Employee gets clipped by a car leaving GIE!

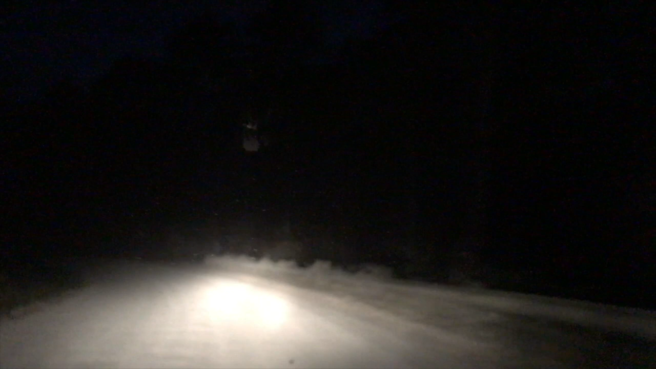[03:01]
Again, this her GPS took me on a detour because of traffic, and we're in the middle of the sticks, a dirt road, man. Oh. A dirt road. Oh my God. We're gonna die. A dirt road in the mountains. What happens if we?
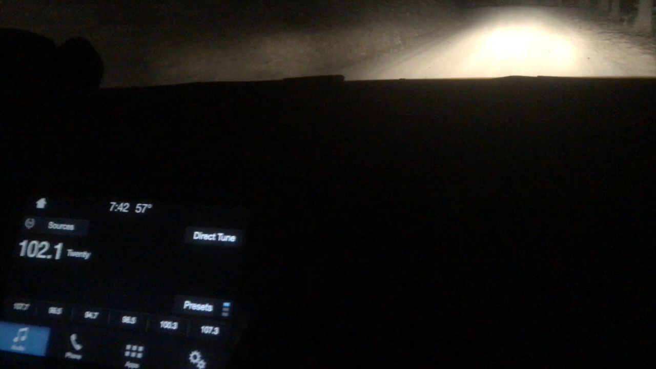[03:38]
Oh, is it recording? I'm just gonna record like this. It's fine. It's in the dark anyway. Look, the boss took me down this detour for 2.5 I don't know where we're at. I don't know where we're at either. If you see a video from the future with a new employee, you know I'm in the woods on Stinking Creek Road. It's called Stinking Creek Road. It took us here. It's saying, in 0.6 miles, turn right onto Baker High. Oh my gosh, Carl.
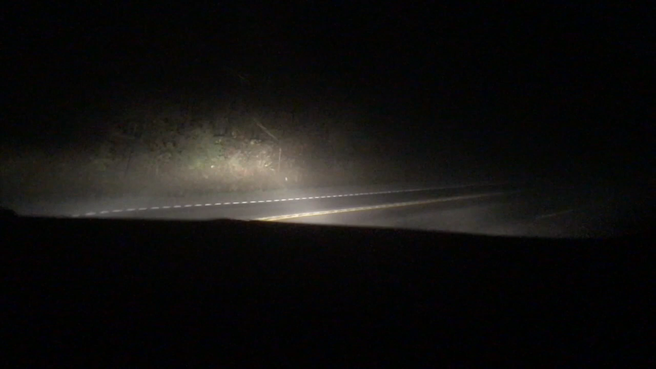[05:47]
Caution, ATVs. Oh, my gosh. All right. We're safe. We didn't mean to scare you guys. So it took us onto another small road. At least this one is. At least I see a train over there. We can run to the train if something happens. We did just see one over a railroad crossing, one lane bridge.
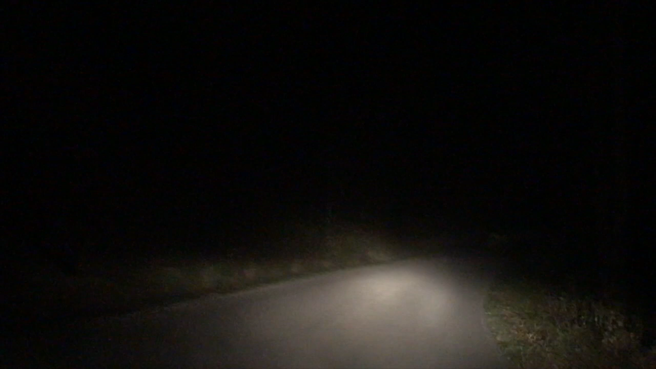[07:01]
No, why would it take us this way? Because it's GPS. And we're in the middle of the mountains. You're going to be thanking me when we get to the end that we didn't have. Is there something you can push send real quick in case we disappear and it gets out to the public? Really? Yeah, I mean, this is crazy. Look, there's a creepy bridge going that way. It's a railroad crossing.